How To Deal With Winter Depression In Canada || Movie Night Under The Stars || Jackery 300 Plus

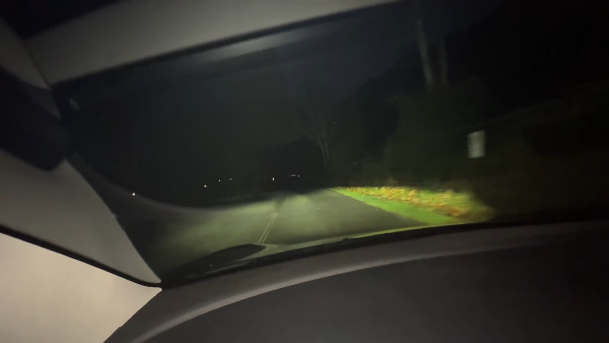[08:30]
भाई पिच डार्क हो गया, ये 5 बज रहे हैं, इसलिए मैंने मूवी नाइट प्लान की थी।